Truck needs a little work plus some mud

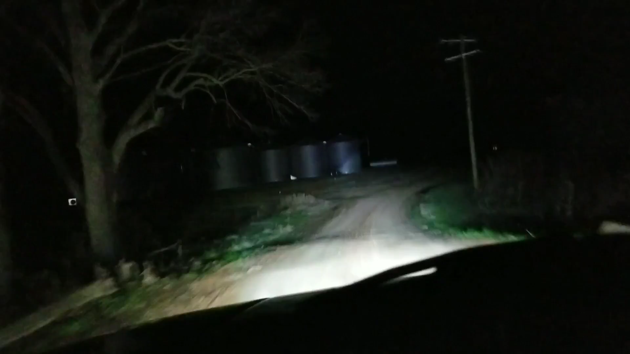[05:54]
Headlights, so we see them down there. We'll get back with you when we, I don't know. It looks like it might start to get a little hairy. We gonna have to get back with you when we get up closer and assess the situation.
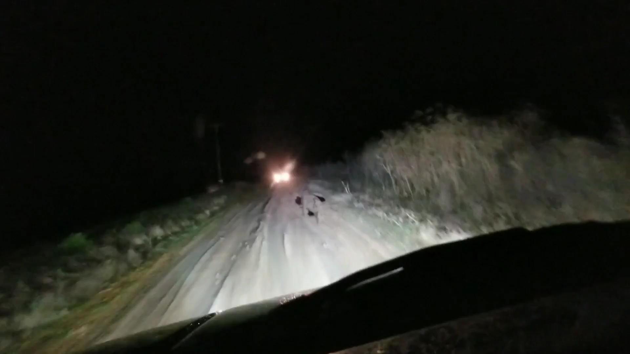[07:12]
I'm at the bag, go get some more speed up. Hey, we're gonna have to walk down here and check with him. We'll hit you back in a minute.